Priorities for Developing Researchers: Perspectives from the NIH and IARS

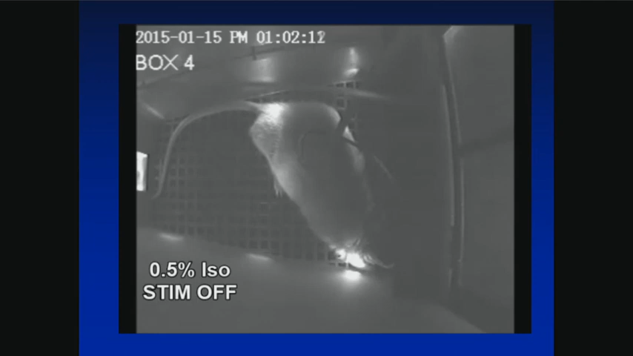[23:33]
Because he's not, it's not like he's profoundly anesthetized. So, what Ken is going to do, he's going to turn the stimulation on, not turn the acid fluorine off. And so, here he comes in. He stimulates at 40 hertz. And the animal gets up.